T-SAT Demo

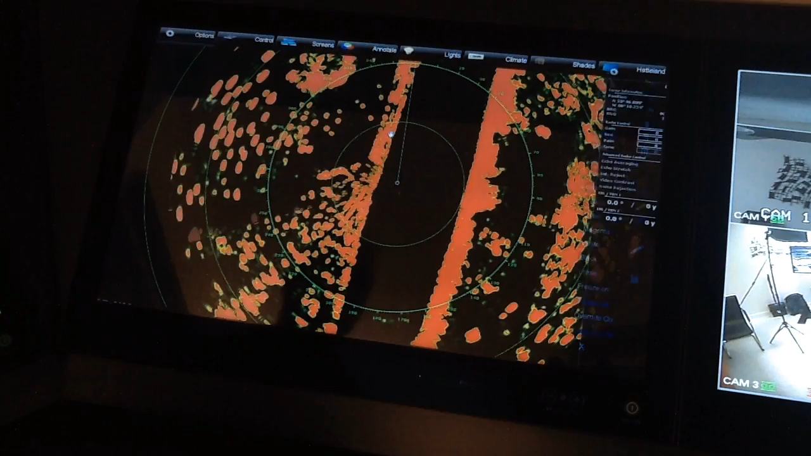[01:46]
Select Freeze and the radar on that monitor remains a static image.
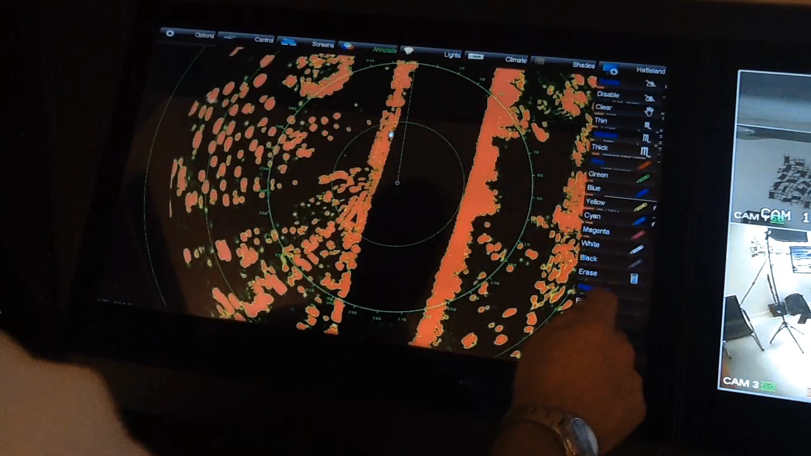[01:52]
Once reset, the image reverts back to real-time.